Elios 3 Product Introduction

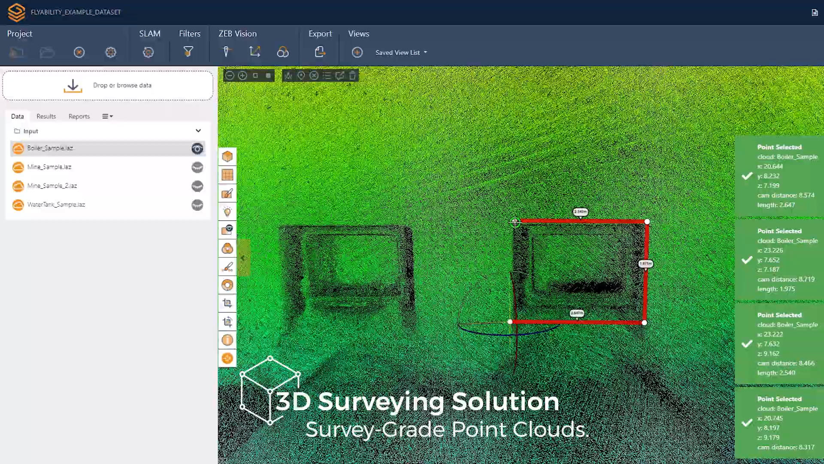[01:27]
Ilios 3's LiDAR data can be processed to build survey-grade 3D models.